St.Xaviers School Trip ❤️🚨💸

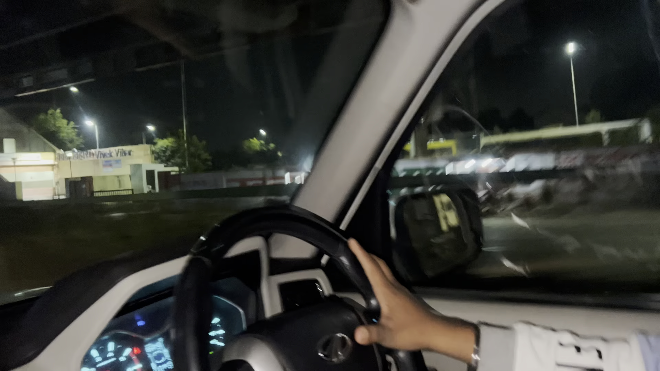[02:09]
और बहुत तेजी से खींच रहा है गाड़ी हमारा भाई रुद्र, ये गलत ड्राइविंग करता है।